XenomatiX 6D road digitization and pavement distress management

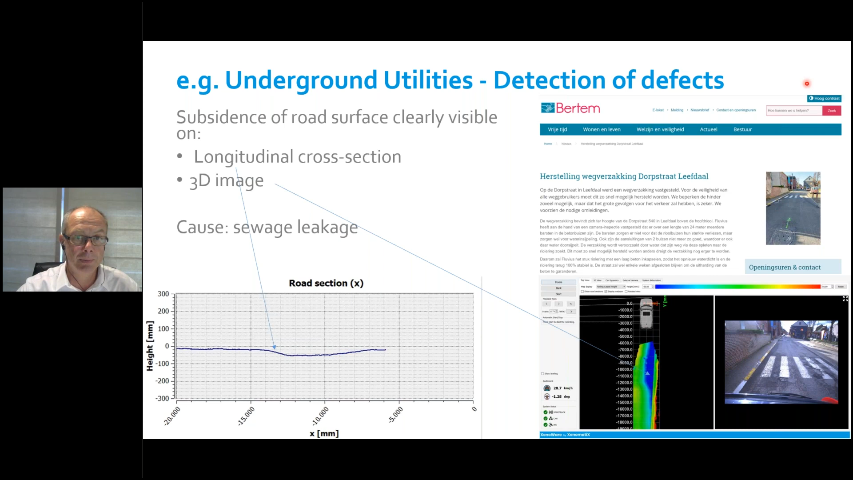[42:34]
in one and the same platform where you keep the condition of your pavement. So gather all those assets and indices and quality measures in one platform. Let me tell you another story. An intercity road showed worn concrete slabs,